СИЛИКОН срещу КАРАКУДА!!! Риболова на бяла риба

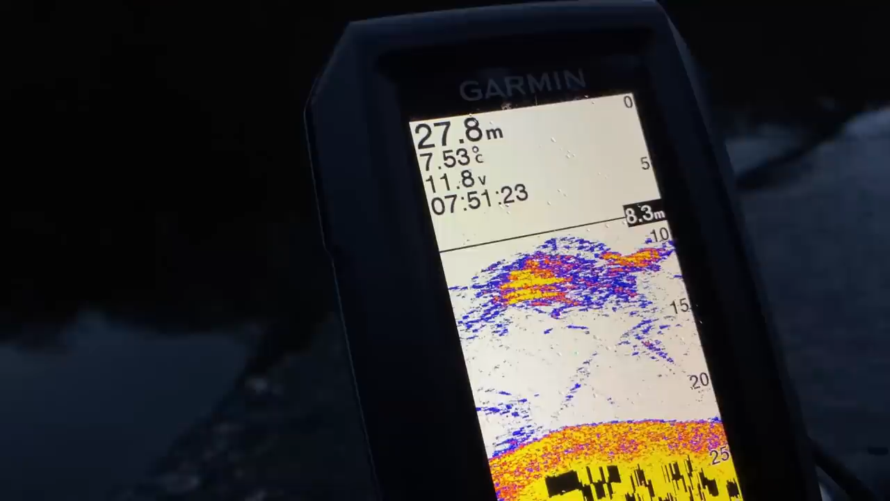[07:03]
On screen: depth 27.8 m, water 7.53°C
Може и пастървите, как ги виждаме, да скачат да гонят.
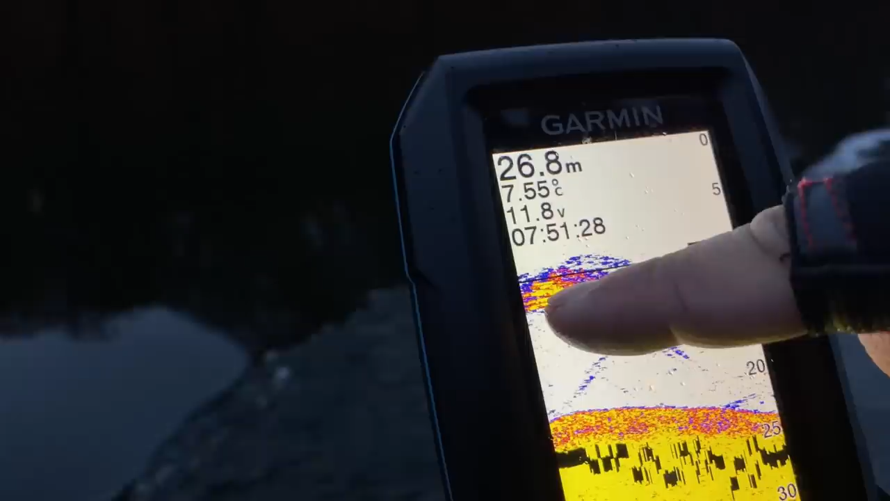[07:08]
On screen: depth 26.8 m, water 7.55°C
Е, виж, те, които са по-жълтите, вътре са по-големи риби. Може да. Пастърви да гонят. Оу!